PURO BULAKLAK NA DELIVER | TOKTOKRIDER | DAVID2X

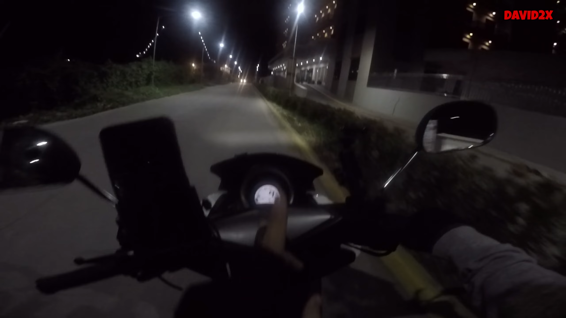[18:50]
1045pm na yan ang inabot ang ating delivery ngayon grabe sabi natin 2.30 tayo umalis eh or nag start o sabi natin 3 edi ilang oras din
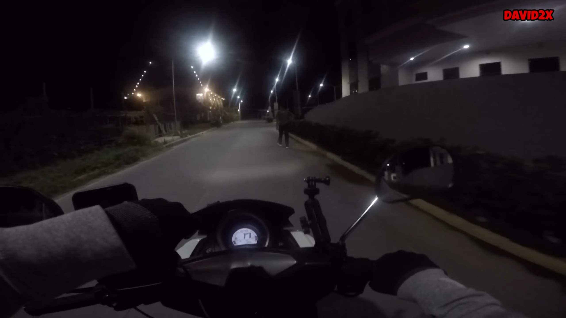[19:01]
tayo halos 8 hours din diba so goods na rin yun diba o saan tayo lalabasan muna tayo dito